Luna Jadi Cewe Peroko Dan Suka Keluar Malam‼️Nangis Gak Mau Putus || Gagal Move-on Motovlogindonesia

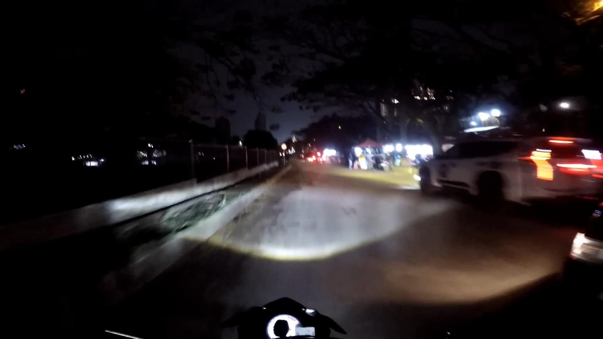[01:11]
oke guys, di malam hari ini ya, sekarang jam setengah delapan malam guys ya, jadi hari ini, kita bakalan ketemuan sama Iki Motoflok dulu ya guys ya, ini kita lagi ada di Gashibu ya, di Gashibu kalau malam-malam maikin ini, banyak banget yang lari-lari guys
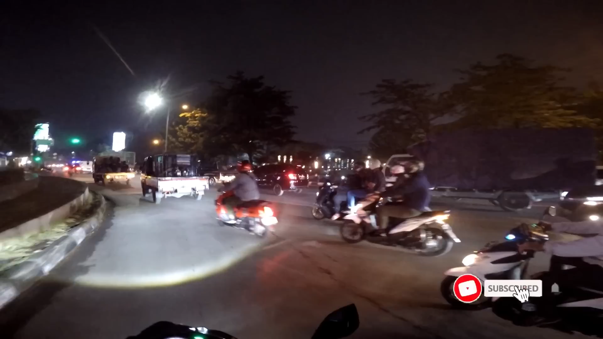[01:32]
susah banget ini, eh, kita mau nyeberang
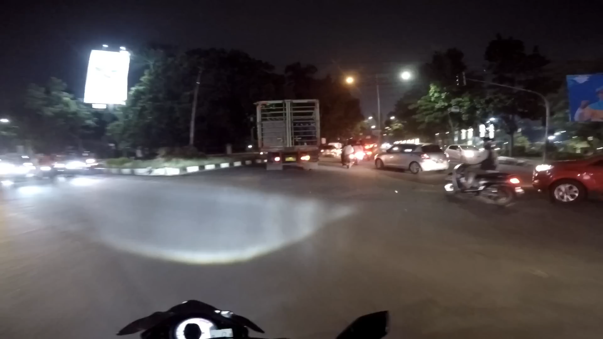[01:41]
wah, gue takutnya masih ada rajia cuy, lewat sini cuy, ngeri-ngeri sedap, kalau ada, aduh,
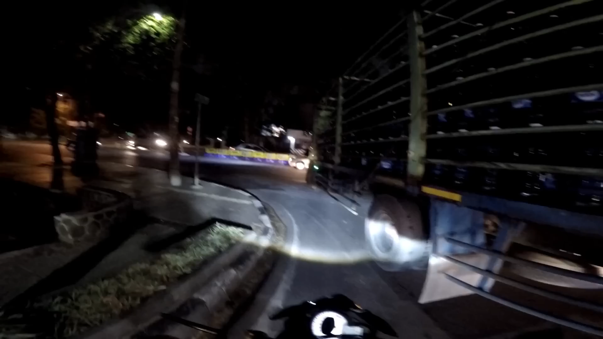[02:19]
mangga truk tapi gue di sini takut juga banyak polisi cuy soalnya jadi dari tadi mantan gue itu si Luna ya